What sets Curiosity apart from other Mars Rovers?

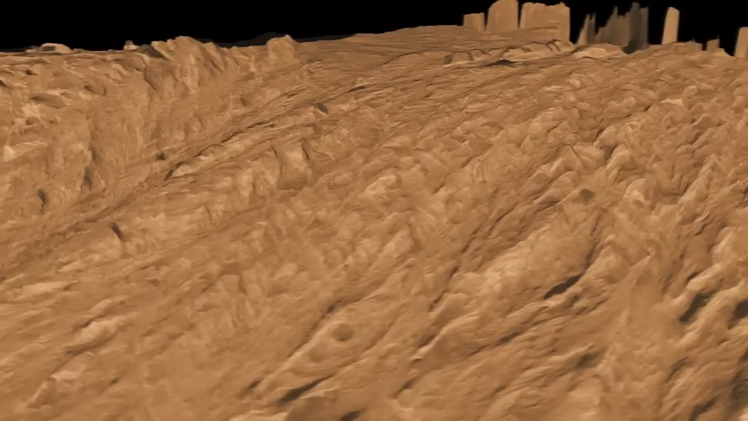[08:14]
It's really rugged. So at that point in the mission, we'll be beyond our initial mission of two Earth years. This will take us into many years afterwards of exploration as we drive around this very rugged terrain. If we make it, we'll be able to look back over the area that we have previously studied, back down in towards the bottom of Gale Crater, back towards our landing alerts.